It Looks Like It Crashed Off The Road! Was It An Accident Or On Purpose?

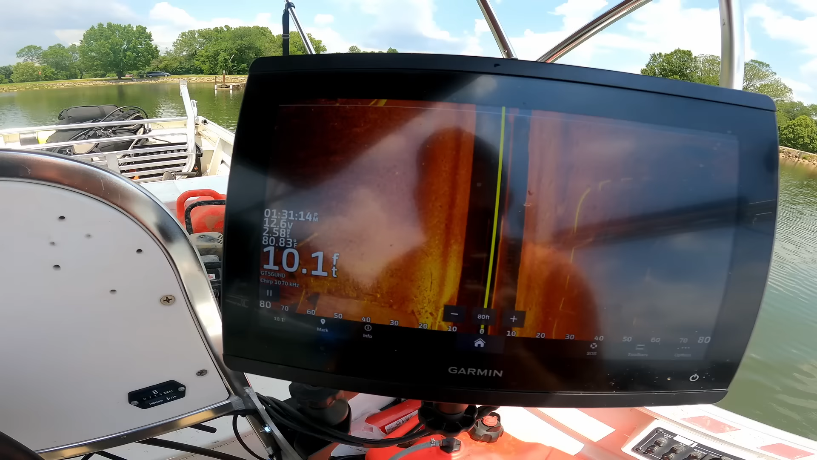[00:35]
On screen: depth 10.1 ft
hey right now we're looking at 10 feet and uh I just went over something that might be a boat because if somebody was oh I take it back it's one of those you can see the bottom of the boats
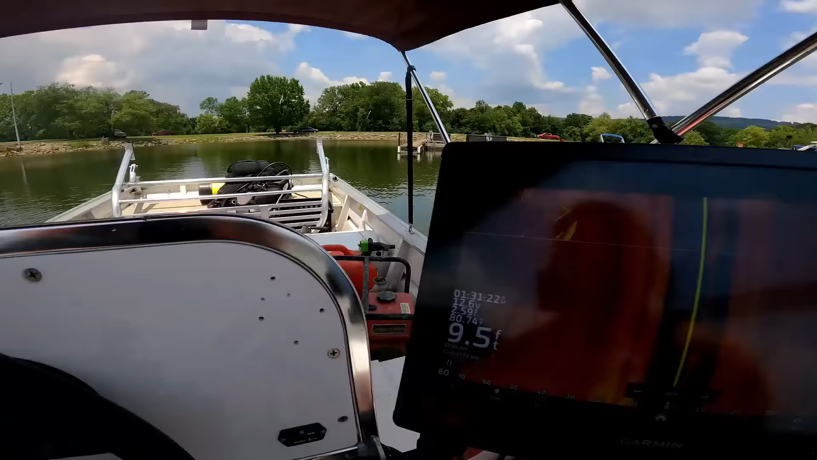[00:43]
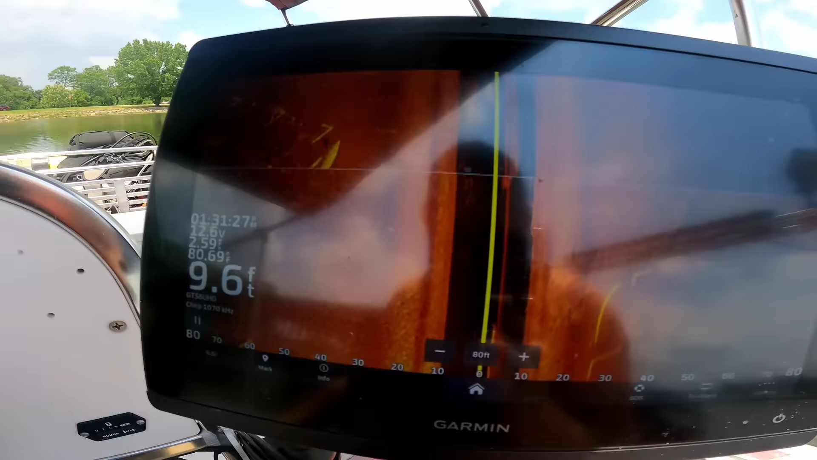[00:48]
On screen: depth 9.6 ft
but uh yeah 10 feet so I'm gonna scan this whole area right over here where the road is really good just to make sure man
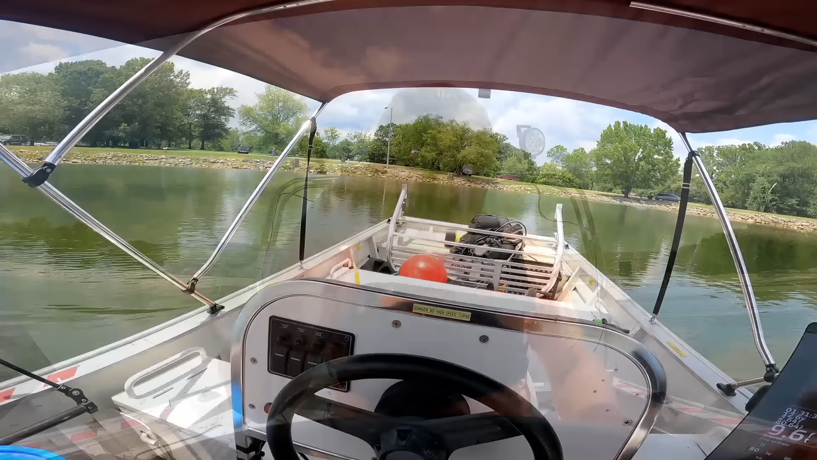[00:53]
it is an incredibly hot day lots of clouds
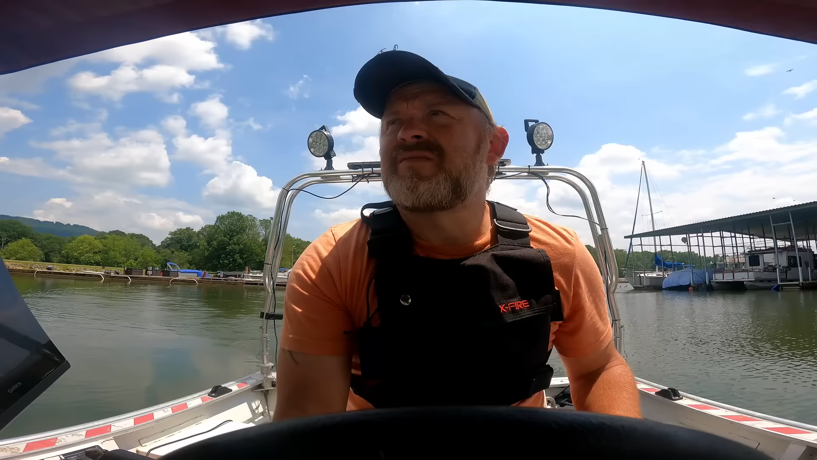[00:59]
kind of hoping for a cloudy day but whatever you can see right over here that's the shoreline which is right over there so I'm not missing anything driving this far out so definitely be able to see a car and all this right here is the rocky
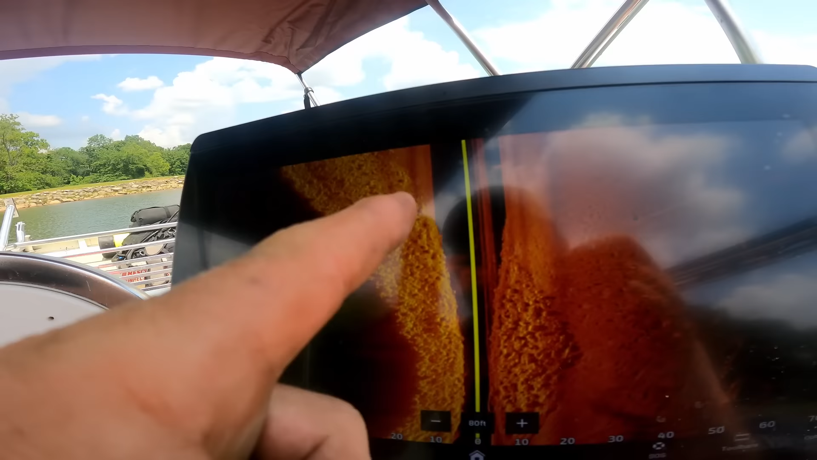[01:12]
ledge that they build they build it down you know so usually a car will wreck it'll either sit on these or it'll make it all the way to the bottom of the rocks before I've that's from what I've seen all right this was the spot I mean last time when we went live we was on that road parked where that truck
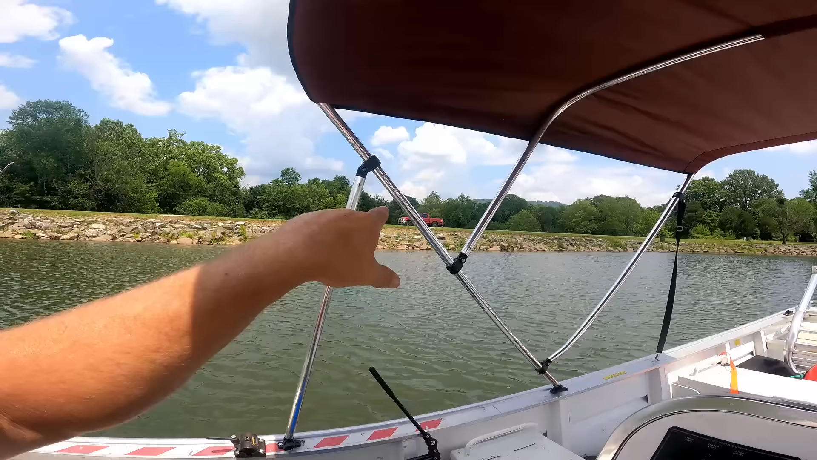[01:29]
was on the other side checking with the rc boat and I was talking about searching this this is one of the spots I wanted to double check because I don't I don't remember searching this spot but you know obviously I could be wrong but uh you know better safe than sorry I'd hate for him to be sitting here this whole time we're doing circles around them yeah
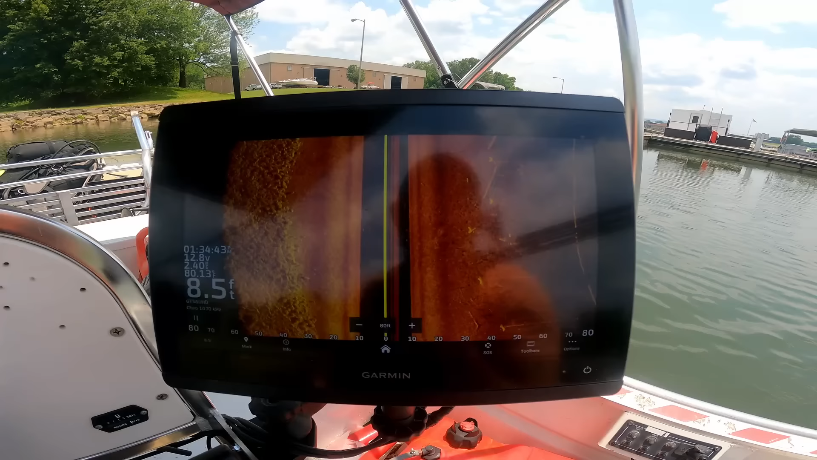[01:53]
On screen: depth 8.5 ft
it's like eight feet right now almost nine feet be very easy to see a vehicle in there and I'm not seeing anything so that's a good thing
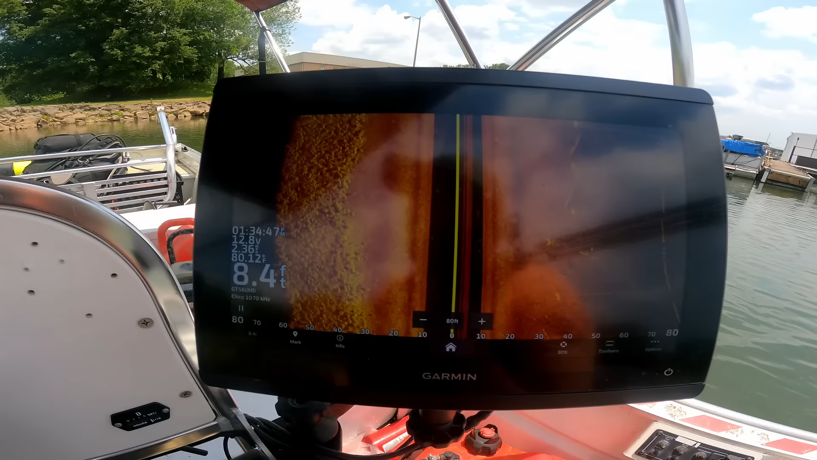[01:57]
On screen: depth 8.4 ft
at least we didn't miss something I'm gonna try and turn this thing around and then head out to the river I
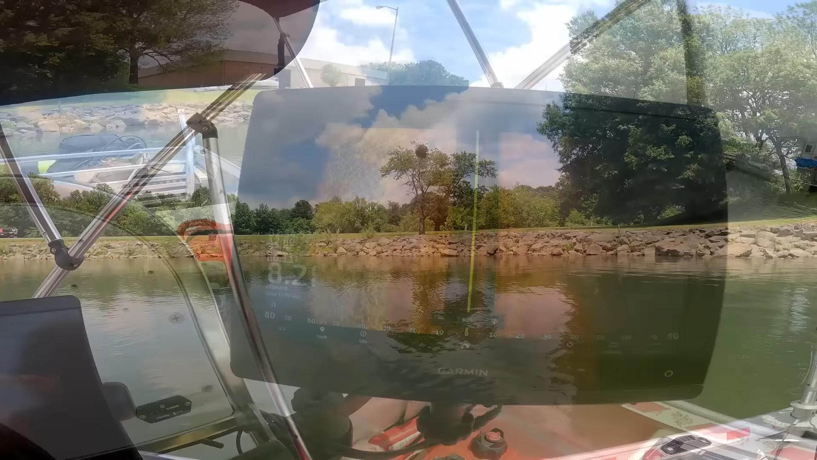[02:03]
just slipped a good u-turn right there and so I got I literally got every inch of this water right here so
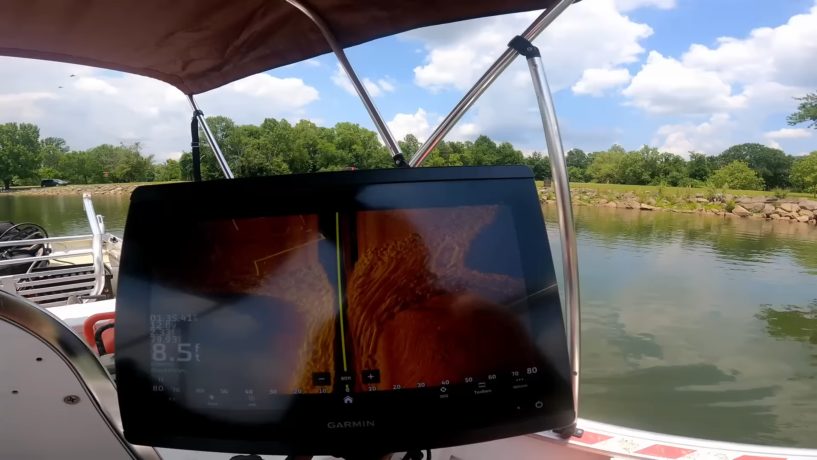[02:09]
On screen: depth 8.5 ft
definitely no vehicle right here so I'm confident now you know we didn't miss anything
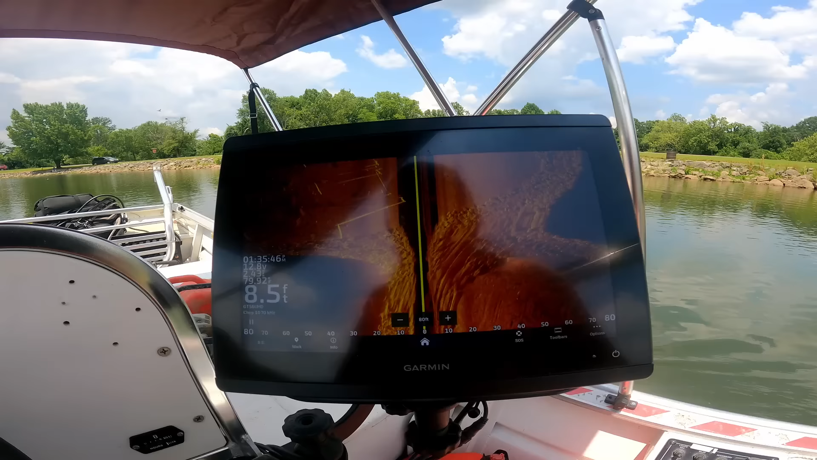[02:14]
On screen: depth 8.5 ft
so now we're gonna go do the same thing out
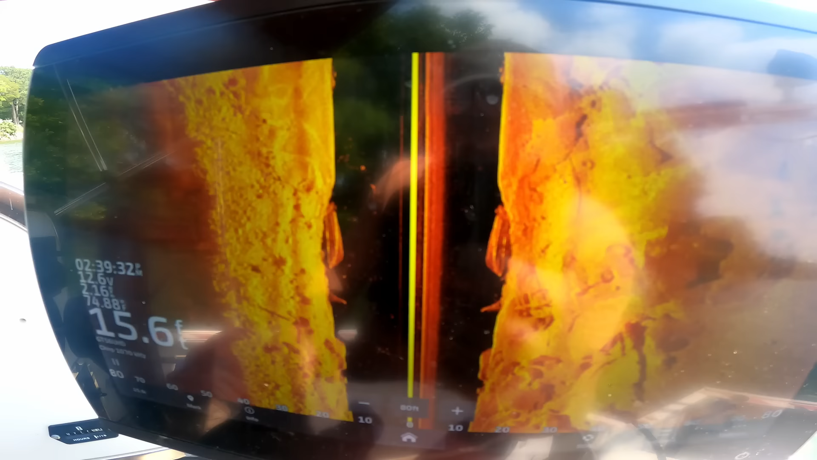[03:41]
know if you can see it or not but that's what a boat looks like underwater it's upside down it's split
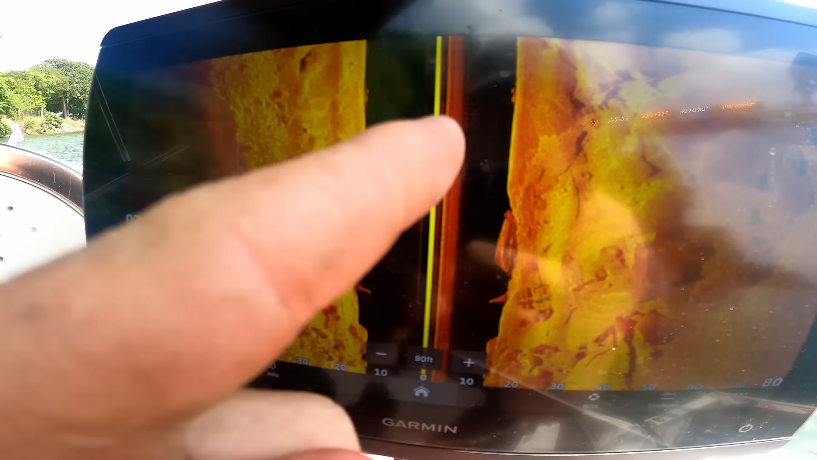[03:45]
in two because we went right over it so each side
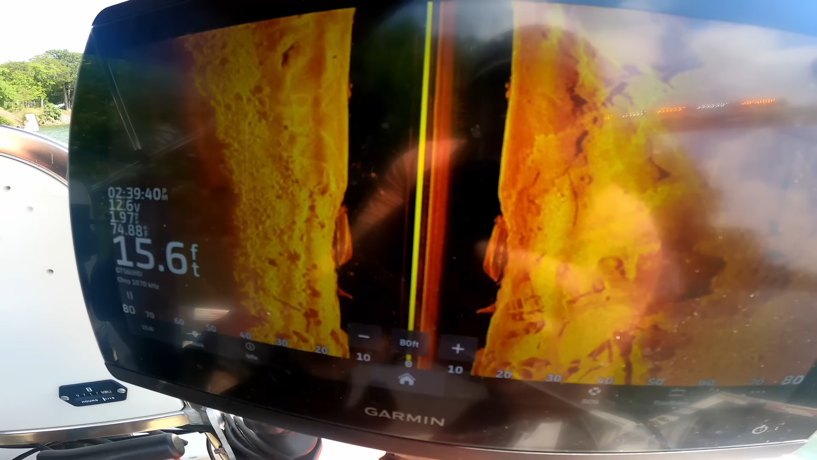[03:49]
On screen: depth 15.6 ft
of the sonar is getting that shot but you look really close you can totally tell
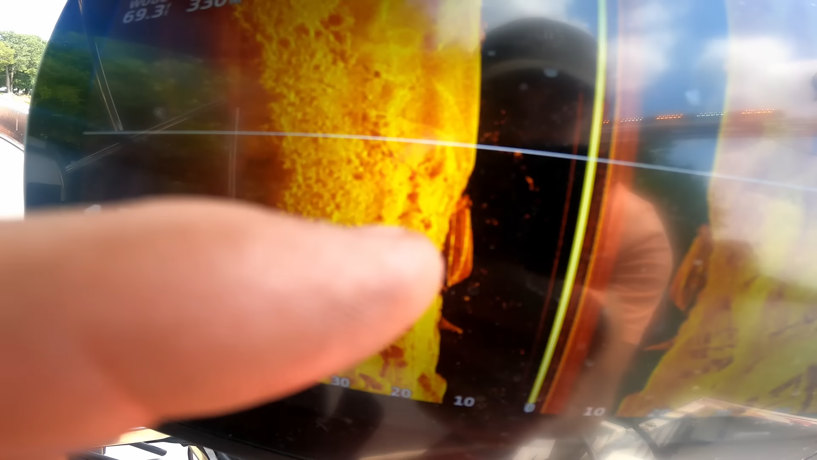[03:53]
where's the propeller is where the motor and the boat it's pretty cool that
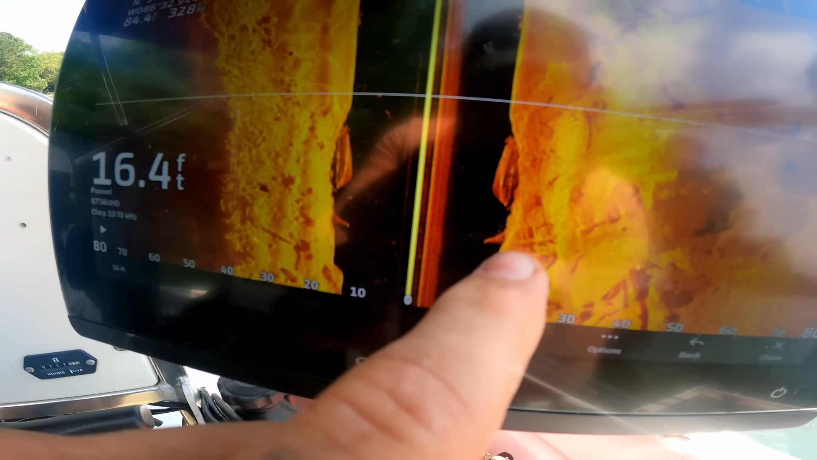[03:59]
On screen: depth 16.4 ft
even looks like a trailer honestly that goes with it wouldn't be surprised so there's that one little boat harbor right there and just up that way is where we pulled out all the cars should be coming up on this vehicle pretty quick
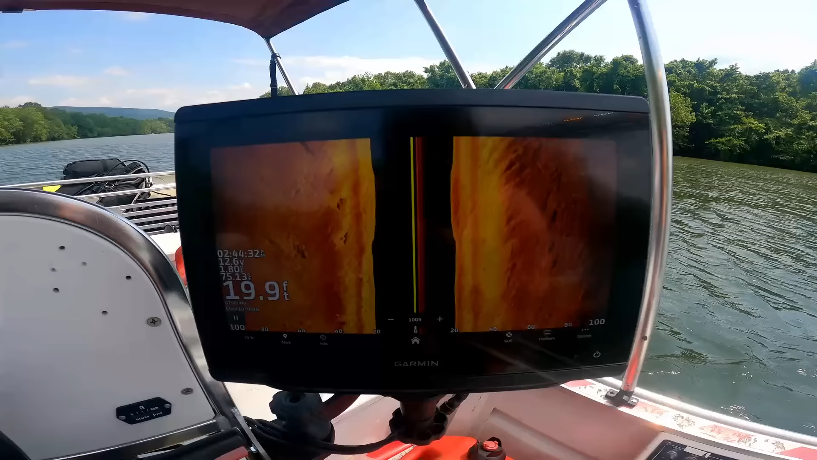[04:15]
On screen: depth 19.9 ft
now fingers crossed there's only one vehicle out here and we didn't miss it so that feels stupid
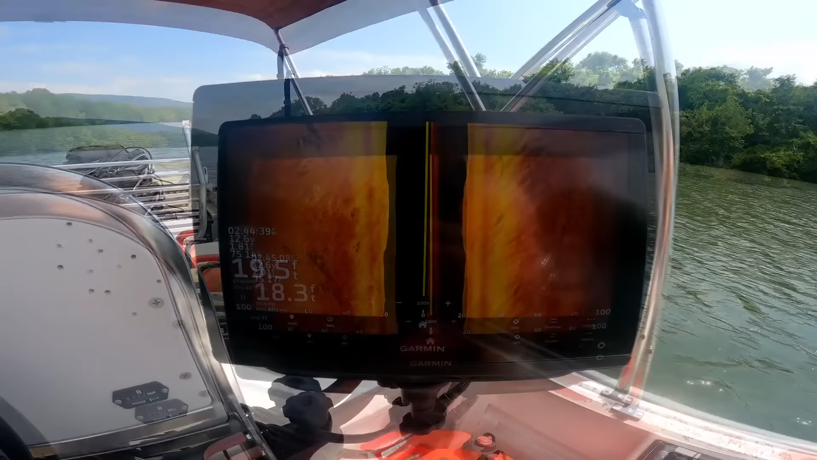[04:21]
everybody makes mistakes I guess looks like we're gonna go right over it oh no that's another boat
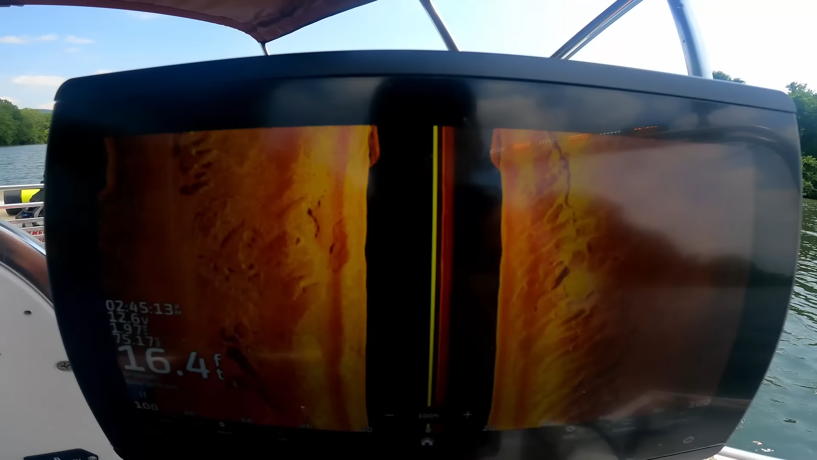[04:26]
On screen: depth 16.4 ft
see we just went right over top another boat directly underneath us so there's two underwater boats I think this is the car we're just now coming by I think that was the car
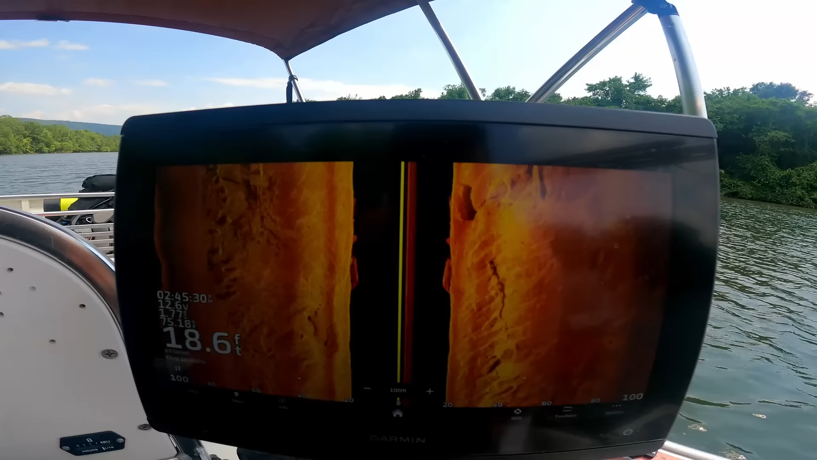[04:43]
On screen: depth 18.6 ft
check out over here I think there's another boat right there